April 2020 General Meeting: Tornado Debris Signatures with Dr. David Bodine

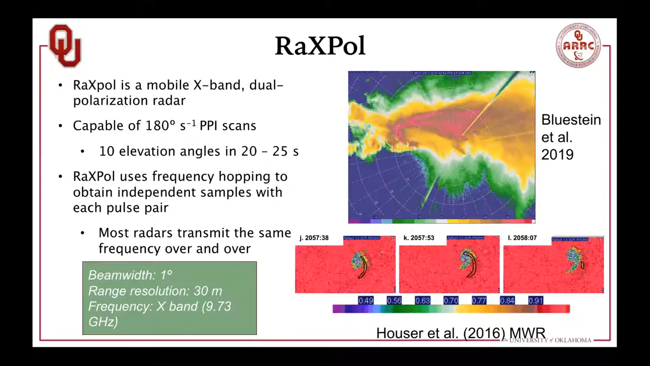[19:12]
and that allows you to get higher data quality in a shorter period of time so you can scan much faster than you could with a typical radar system.